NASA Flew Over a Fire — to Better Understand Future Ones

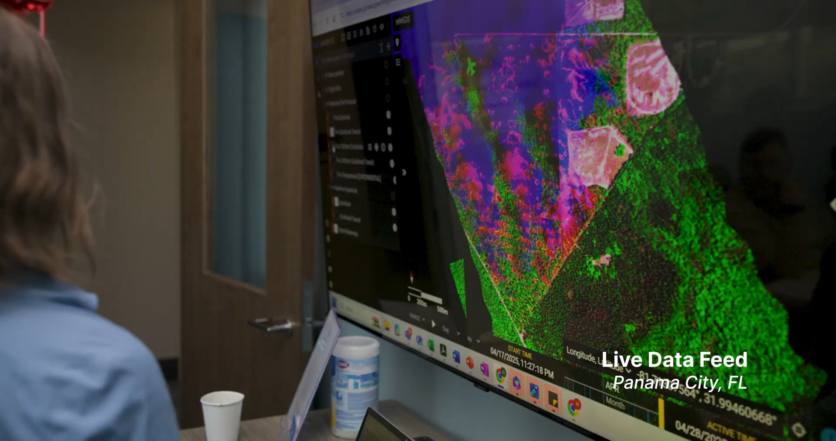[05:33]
Do you see the plane? Oh, that's cool. There it is.